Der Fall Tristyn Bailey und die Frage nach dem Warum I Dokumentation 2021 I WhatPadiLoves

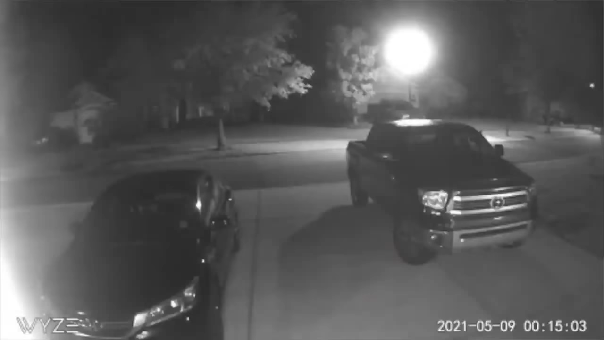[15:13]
Und eigentlich wollte er mit seiner Überwachungskamera nur seinen Vorgarten und seine Garage sowie seine Haustür überwachen.
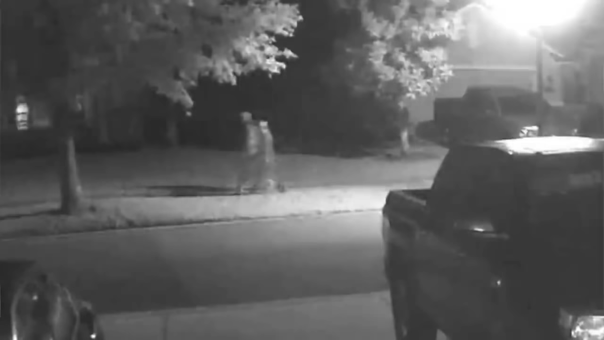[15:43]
auch auf seinem Videoband genau wieder diese beiden Personen 20 Minuten später zu sehen sind. Eine davon ist Tristan und ein unbekannter Begleiter, der neben ihr geht. Die beiden gehen direkt gegenüber auf der anderen Straßenseite von Dr. Larry Schönbergs Haus nebeneinander auf dem Bürgersteig entlang.
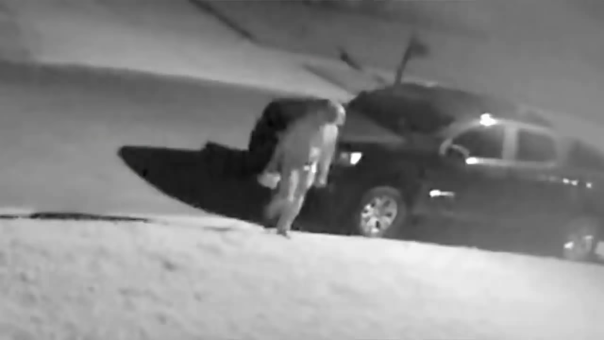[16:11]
Um 3.27 Uhr sieht man, wie die Person, die offensichtlich die Begleitung von Tristan Bailey war, denselben Weg alleine in die entgegengesetzte Richtung an Dr.
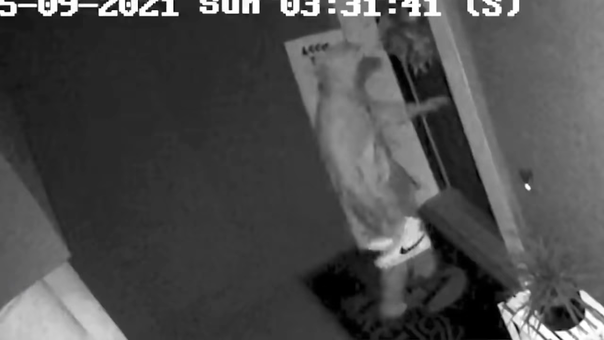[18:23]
Und man sieht tatsächlich, dass Aidan um 3.31 Uhr in dieser Nacht sein Haus betritt.